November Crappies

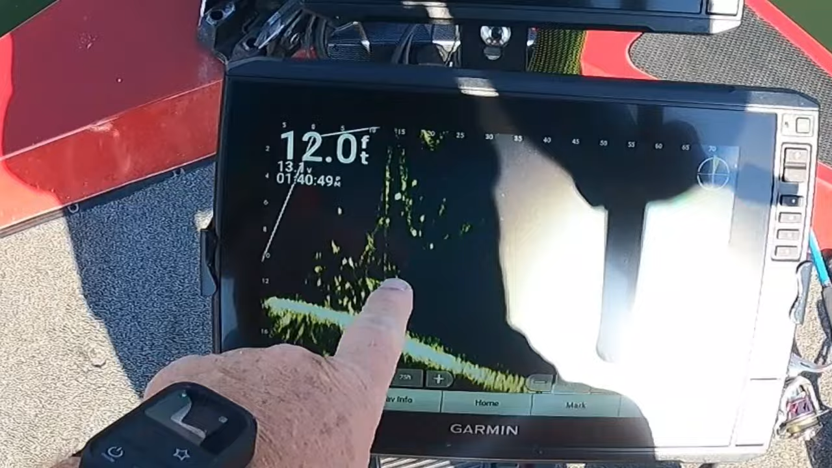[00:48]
On screen: depth 12.0 ft
you see the crappy on here and I'm using a bobby garland minnow
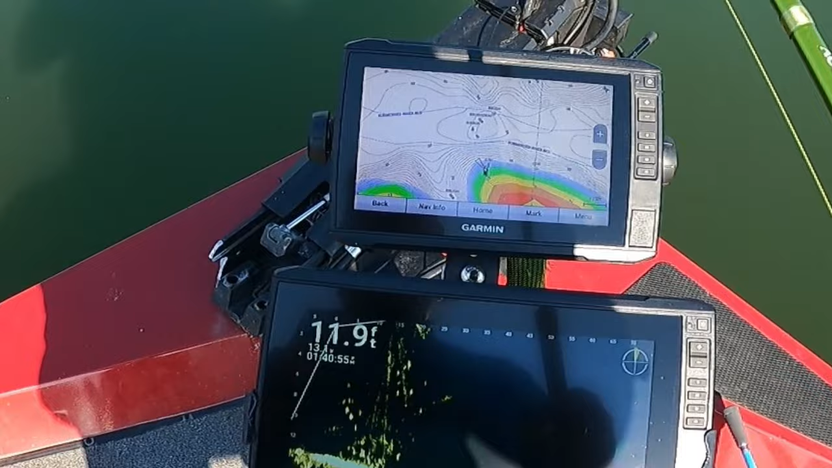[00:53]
On screen: depth 11.9 ft
with a pink 132 ounce jig head and we're going to see what we're going to do I just got out here and
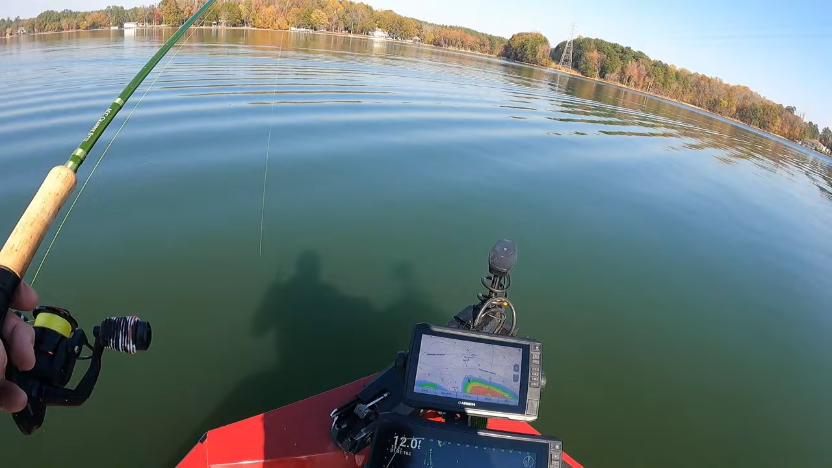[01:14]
you see my jig right here
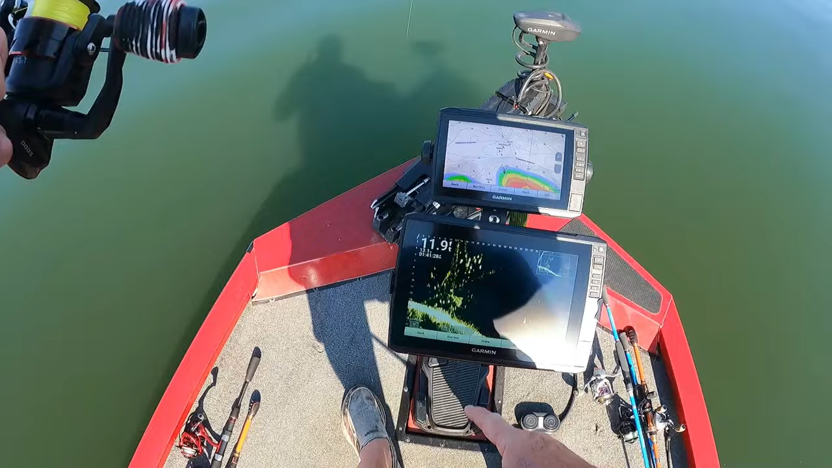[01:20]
I got this fish right that just hit it got one wanting to go over there toward it pretty good brush pile I got I got crappies hanging off of it
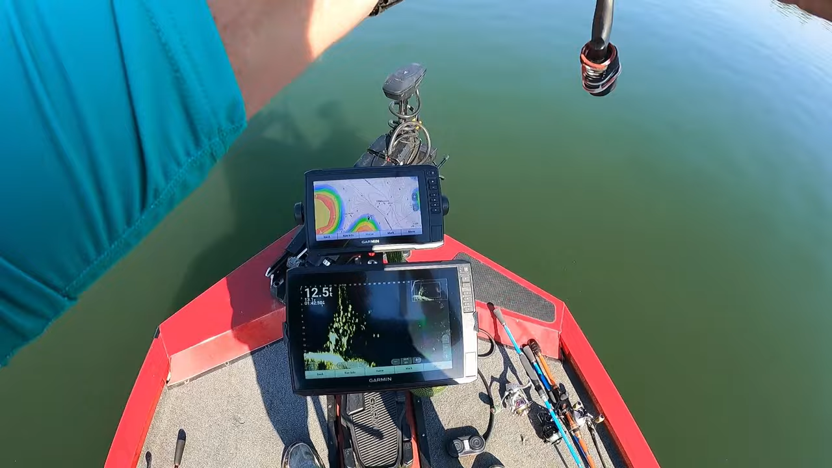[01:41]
this thing is trying to get them to take it see right here's where I'm at you see them right here I'm just bouncing it a little bit right there fire off the edges brush pile
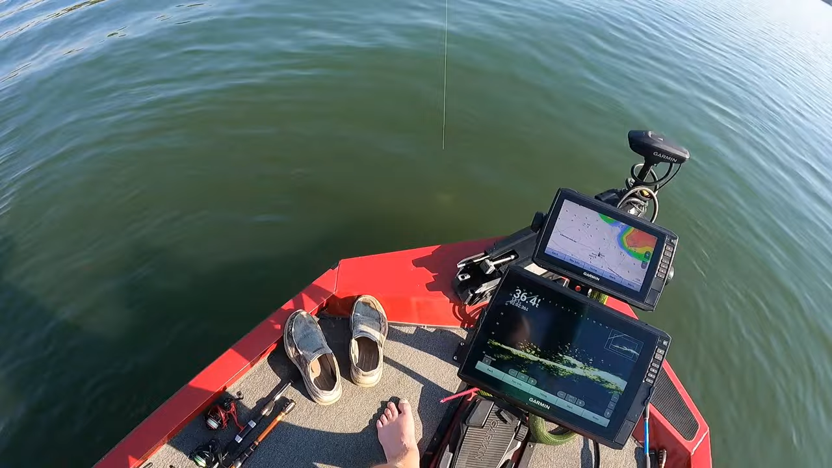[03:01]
here we go guys got one here that's a little bit more decent fish here
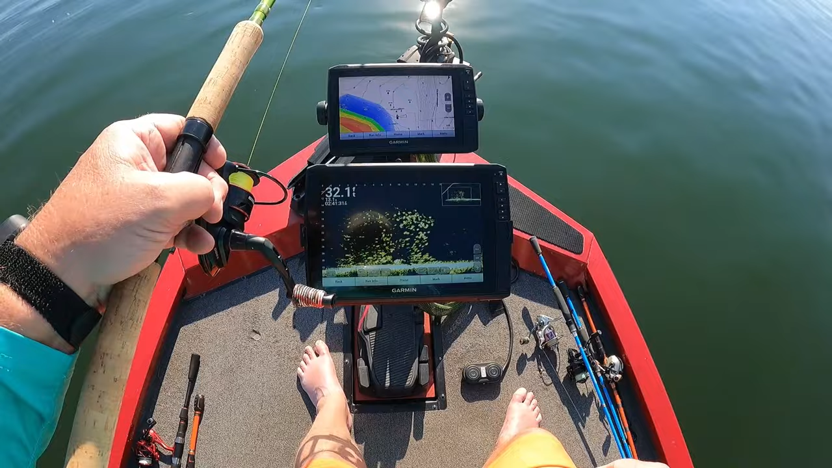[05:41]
when I get back I'm going to put the description of what type of color that is it's a it's a minnow looking color bobby garland oh yeah now that there feels good if I can keep him on here yeah about the same size
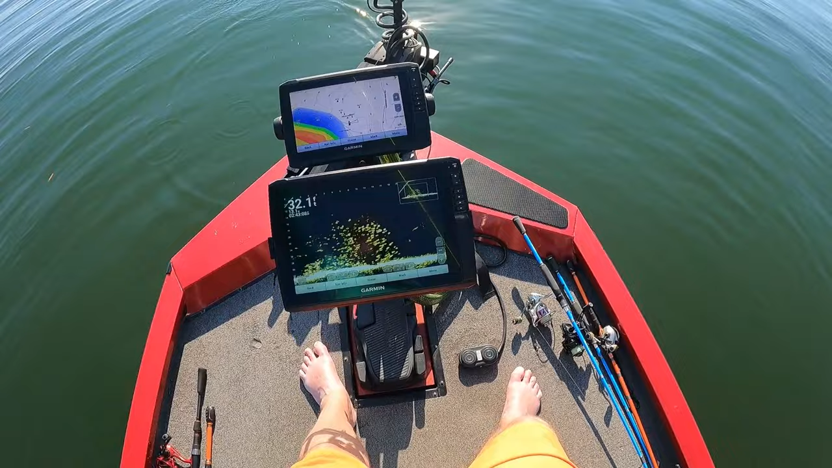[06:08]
little nothing big guys let's give it another try and we'll move to another pile brush pile one thing you can do guys on your jigs
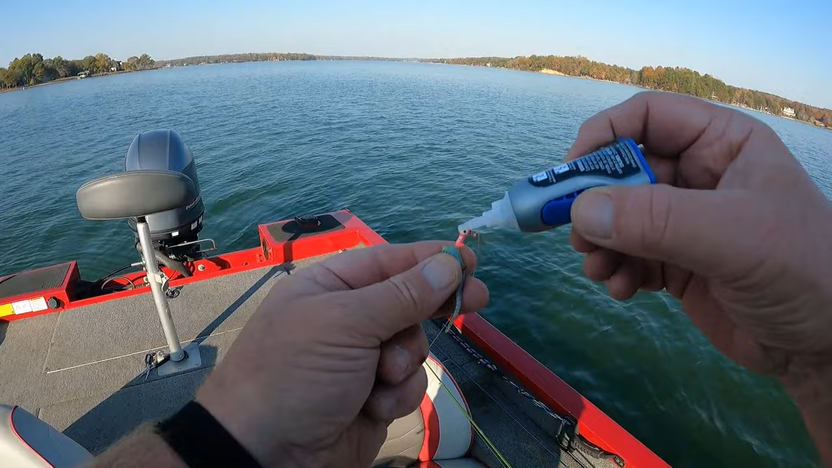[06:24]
put a little bit of super glue on there push that that rubber jig up on top of it and it ain't going to slide off I like doing that
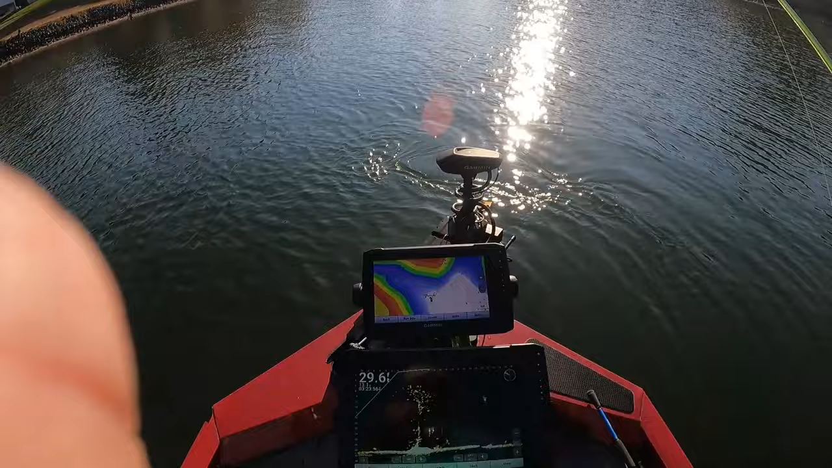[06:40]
okay guys we on a another pile we have 30 foot of water these fish are down about 8 foot right here on top of this tree looks like a tree let's see if I can get down there to him there he is oh he had it he had it try it again